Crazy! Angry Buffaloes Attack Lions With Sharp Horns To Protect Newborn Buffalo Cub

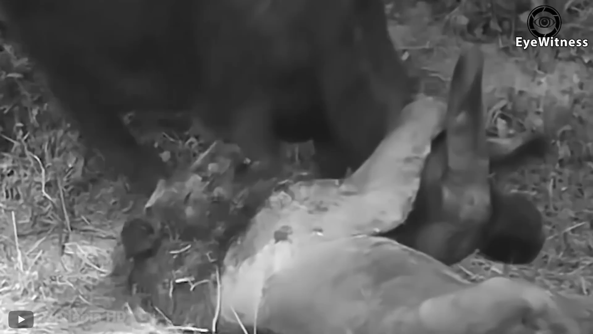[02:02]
This time, the lion was rammed by the buffalo, leaving his body full of wounds. Another buffalo ran up and butchered the lion with another stabbing shot.
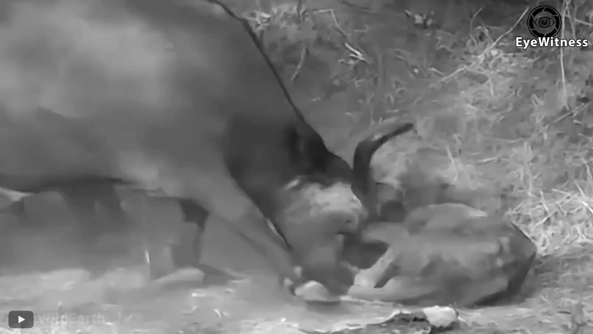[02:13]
The dying lion on the ground panting for breath.